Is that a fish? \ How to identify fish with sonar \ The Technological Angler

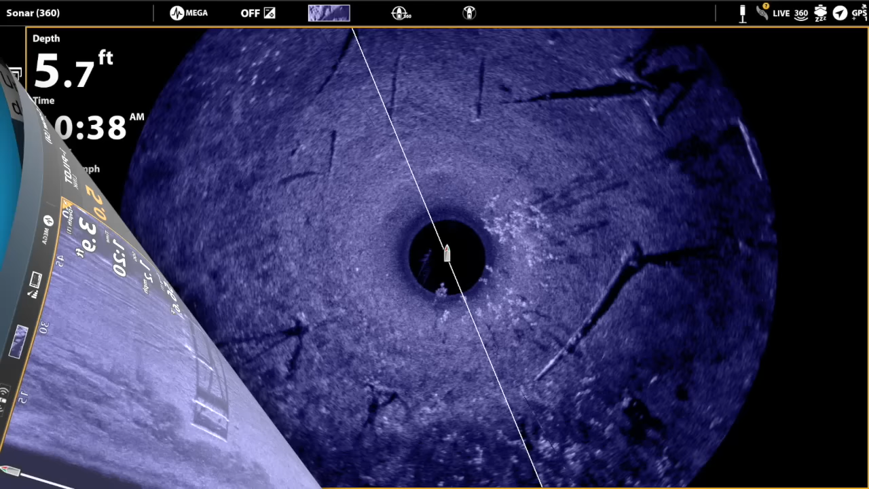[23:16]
On screen: depth 5.7 ft
Let's turn our attention now to Mega 360 imaging. Think about 360 imaging as being a technique that is very similar to side imaging, but one that makes use of a rotating transducer to shine those high-frequency, high-resolution side imaging beams all around the boat in a 360-degree circle. Now, I don't have to limit myself to just looking off to the left and to the right.
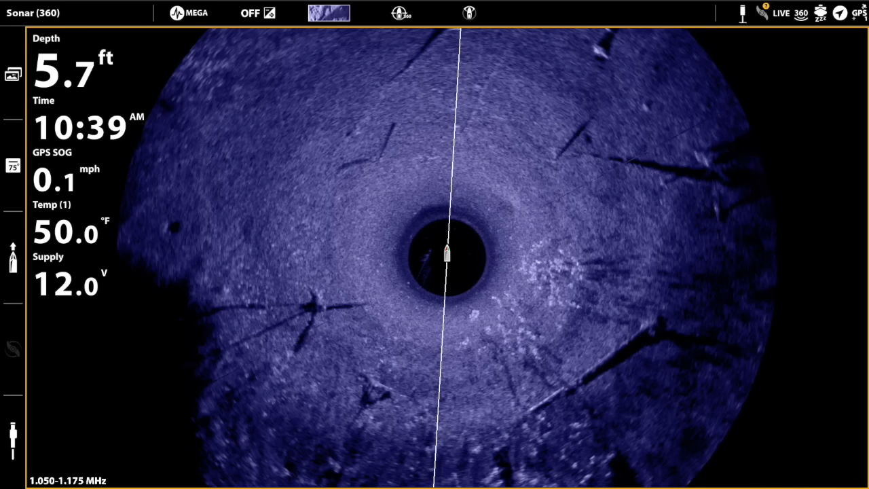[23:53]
On screen: depth 5.7 ft, water 50.0°F, speed 0.1 mph
I can use Mega 360 imaging to look in front of or behind the boat or really in any direction and enjoy the same type of picture-like images that I'm used to with side imaging.
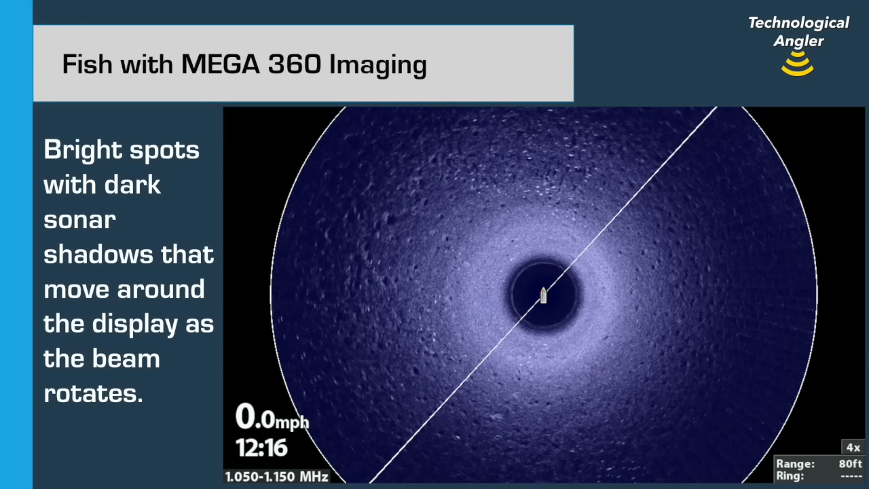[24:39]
Because those pesky things are always swimming around, the fish returns and their shadows will move from one rotation of the beam to the next.
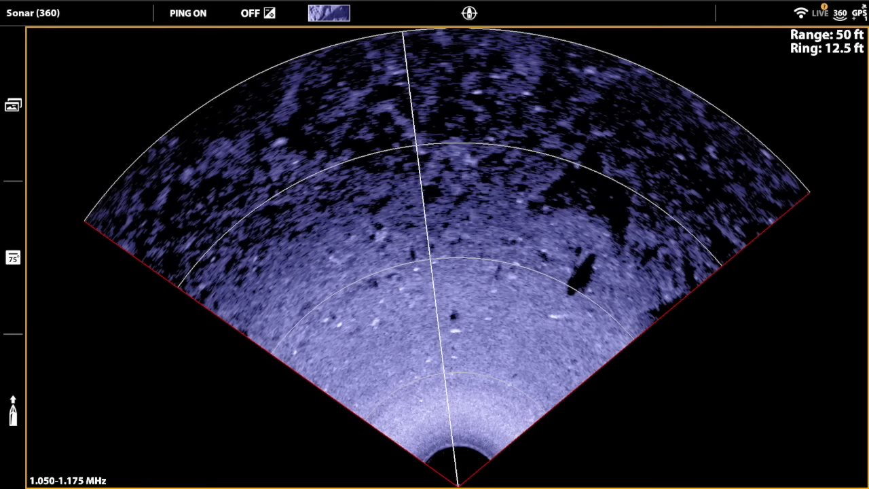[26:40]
darker sonar shadow emerge from those weeds, still with a bunch of other perch just sort of swimming around. Now as the beam continues to sweep back and forth, we see those fish on the move. Remember, those pesky critters are swimming all the time. And here I thought that that larger fish was going to eat the smaller one, but it turns out it was just a foot race. And so this is another example of how we can use Humminbird's Mega 360 imaging to locate fish,
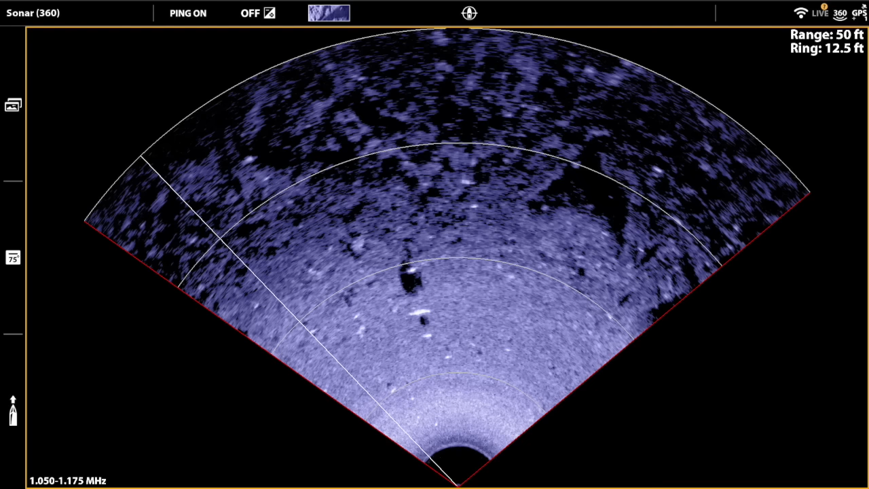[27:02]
and in this case, find the direction that those fish are actually moving. Now we turn our attention to live sonar, or Humminbird's Mega Live imaging. Mega Live is unique in that it provides real-time live sonar information, so we can track our lure, see fish swimming around, and ultimately, close in for the kill and earn a free trip to the boat.
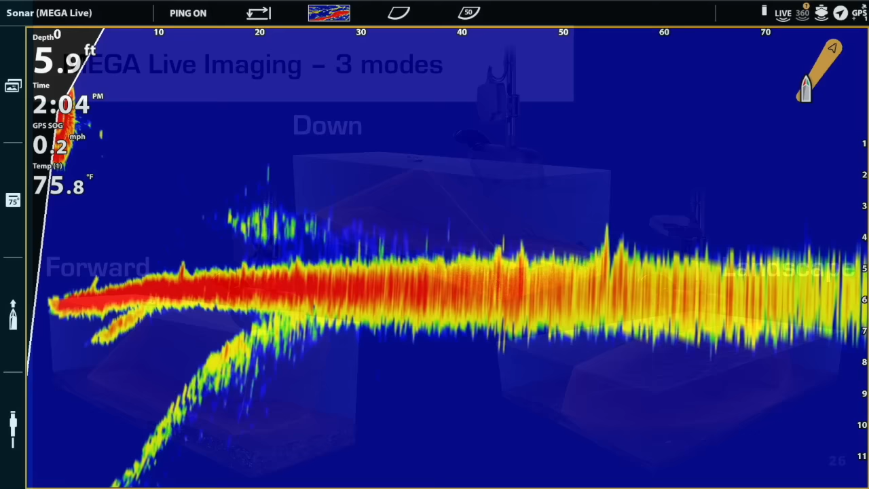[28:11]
On screen: depth 5.9 ft, water 75.8°F
We'll start with Mega Live in forward mode, and before I show you any fish or fish catches, I want to show you what you can expect in terms of Mega Live range in forward mode. Now here I have my forward range set to 80 feet, and the first thing that you're going to see is a sonar return at about 70 feet. Now that's my lure hitting the water 70 feet away from the boat. Now this lure is a chatterbait, and I'm just going to retrieve that chatterbait slowly just above the bottom,
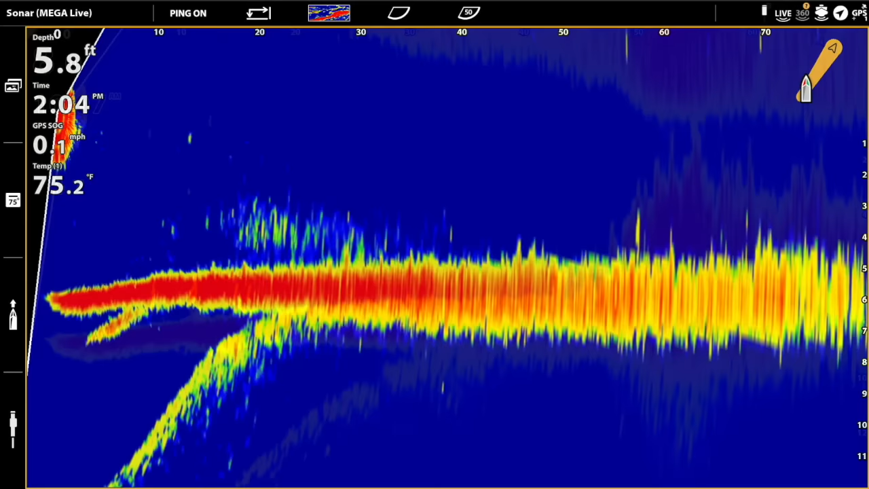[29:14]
On screen: depth 5.8 ft, water 75.2°F
That's what we can expect with Mega Live, being able to see objects that are either our lure or structure or fish at least 70 feet away from the boat and frequently much farther away than that. Now in this next forward clip, I'm going to show you an example of pitching a real lightweight jig and plastic to a weed edge. You can see the edge of these weeds at about 50 feet away from the boat. They're at the 50-foot forward range marker.
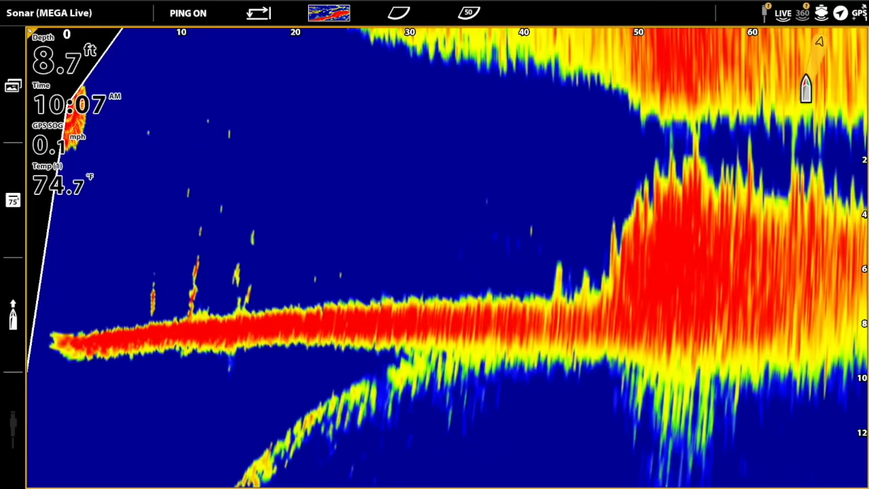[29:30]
On screen: depth 8.7 ft, water 74.7°F
The boat's in about 8, 9 feet of water, and the weeds are coming up to within about 2 feet of the surface. So there's my jig impacting the water just by the weeds, and you can see as it starts to fall down towards the edge, it starts attracting a lot of attention. I'm pulling some fish right off of that weed edge. Eventually, that one's going to bite and earn a free trip to the boat. So this is a walleye, ended up being a walleye, that I pulled off of that weed edge. And the benefit here of Mega Live is that we're not only seeing the lure as it's working its way through the water, but we're seeing the reaction of the fish, right?
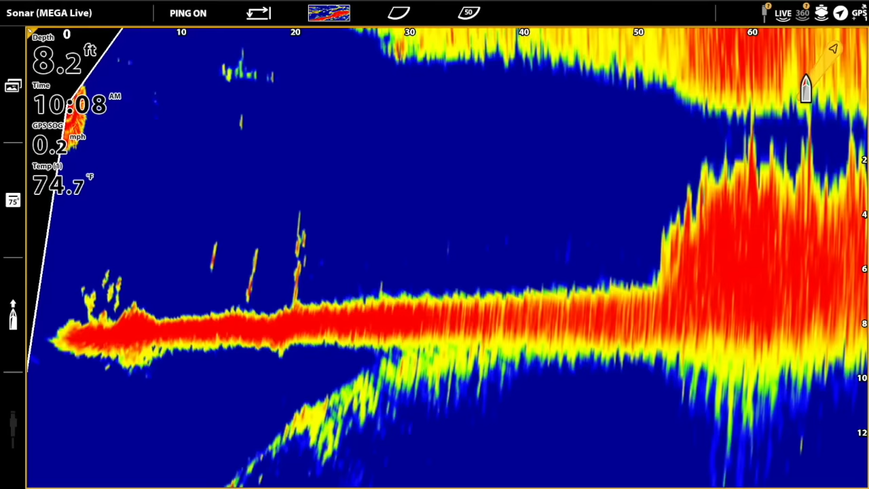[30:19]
On screen: depth 8.2 ft, water 74.7°F, speed 0.2 mph
We see one or two of them here, but really not a lot happening. It was really the presence of that lure outside of the weed edge that pulled the walleyes out of the weeds, eventually getting one of them to strike.
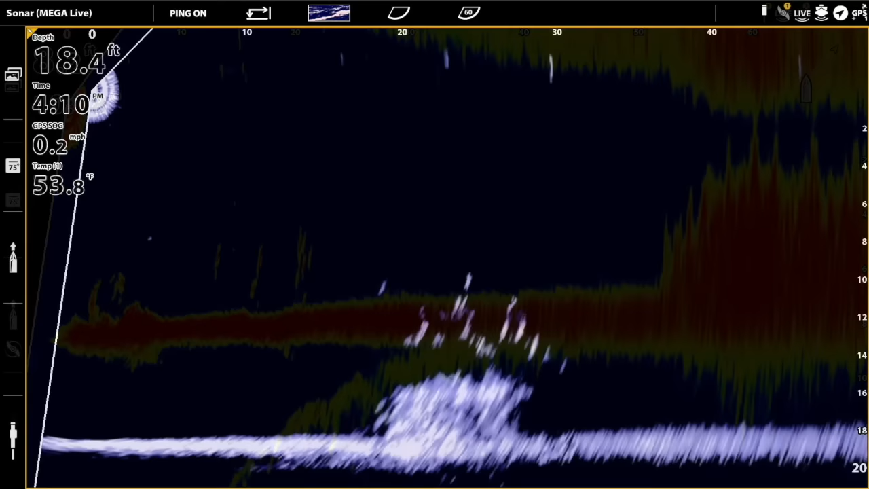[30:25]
On screen: depth 18.4 ft, speed 0.2 mph
Now, I know I mentioned before how much I love catching crappies. Here I'm going to show you a mega live image in forward mode again, looking at some deeper water crappies that are associated with an artificial fish crib as the water starts to cool down in the fall. So it's about 18 feet of water. The crib is coming 3-4 feet off the bottom, and above that crib swimming around, you'll see a bunch of crappies. So as we see here, my jig just entered the water at about 30, 32, 34 feet away.